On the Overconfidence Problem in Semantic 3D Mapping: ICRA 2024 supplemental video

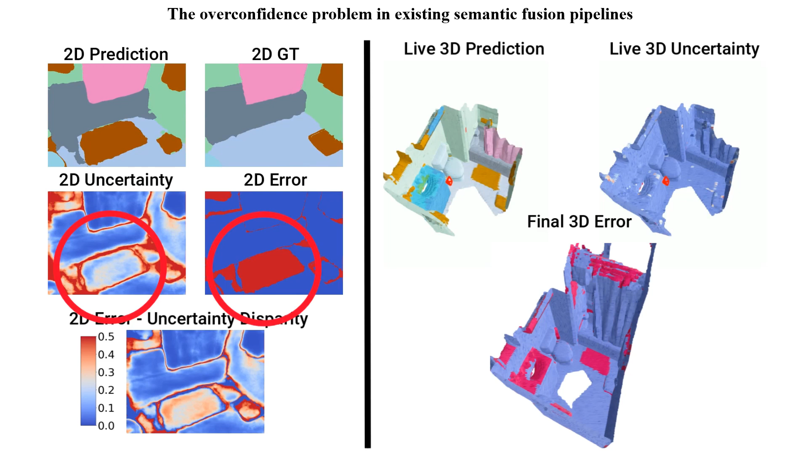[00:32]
On the right we have the live 3D reconstruction using the most common fusion strategy of recursive vision update. Note how in 2D the uncertainty and error are well aligned, resulting in as modest parity between the two, while the 3D model is always overconfident in this prediction, even when it makes a mistake. In contrast our method which jointly learned segmentation calibration, fusion strategy choice and sample weighing can better leverage 2D calibration and produce a well calibrated 3D model,
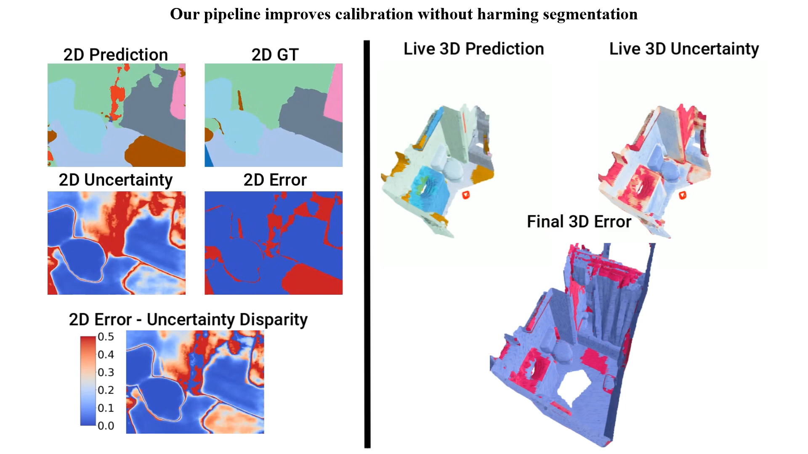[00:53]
while the 3D segmentation model still makes mistakes. they are now associated with lower confidence, resulting in a better calibrated output. Notice how we still preserve 2D calibration, but now produce a much better calibrated 3D output.
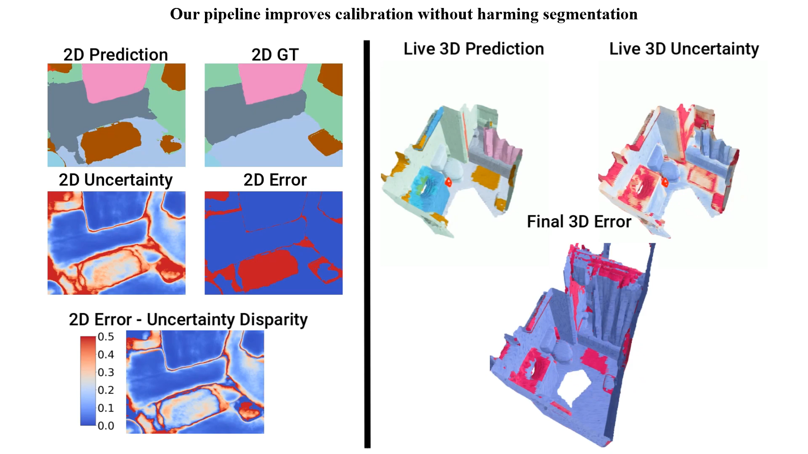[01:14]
Notice how recursive vision update on the top results in very overconfident maps, with pronounced error confidence disparity on the right, while our pipeline on the bottom, greatly reduces the disparity, both in cases where the mistakes are small and localized,
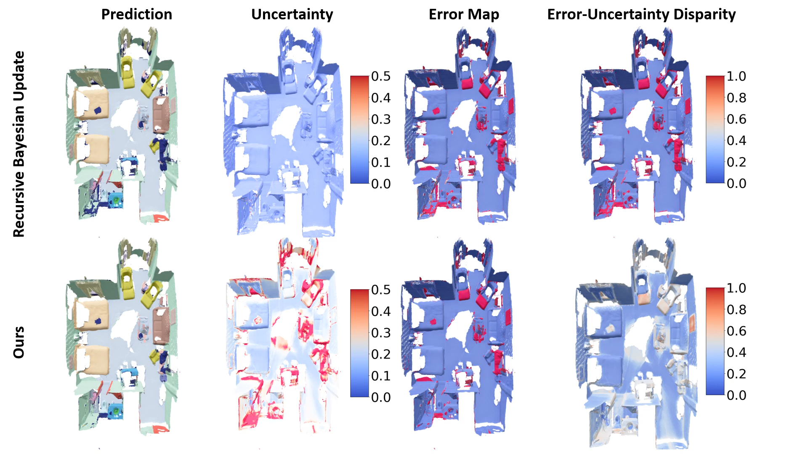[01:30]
and when the errors occupy a much larger space. In both cases, our method produces much better calibrated 3D outputs. We further highlight the importance of 3D semantic calibration in the object goal navigation task.
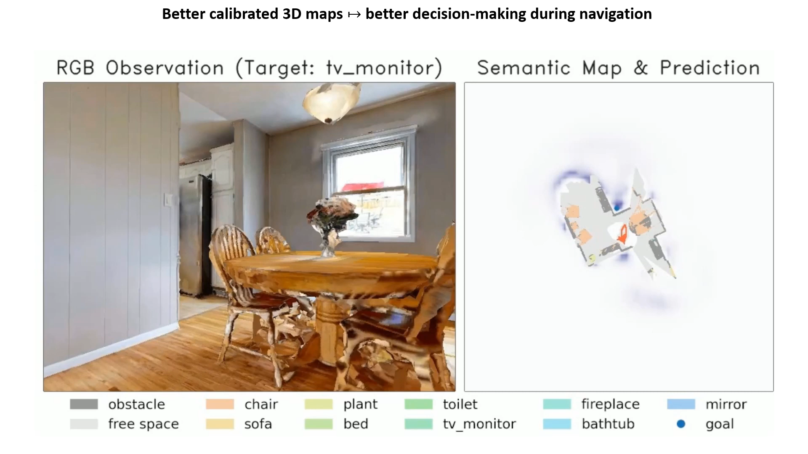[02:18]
But, due to proper fusion, it results in a low confidence 3D prediction, rejecting the detection,
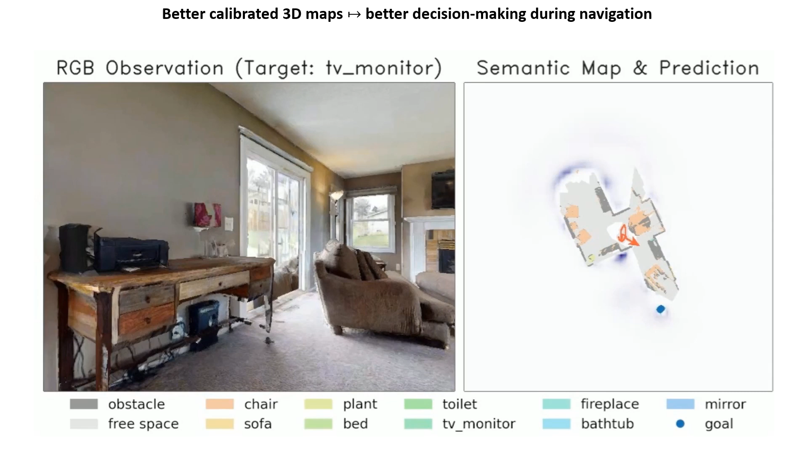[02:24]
and continuing the search until eventually reaching the correct goal.
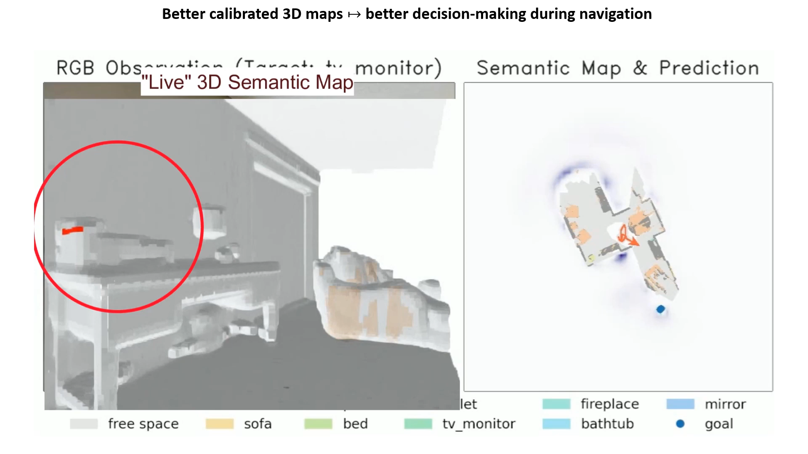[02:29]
This increases the agent's robustness to semantic segmentation mistakes, and improves its success rates in the long run.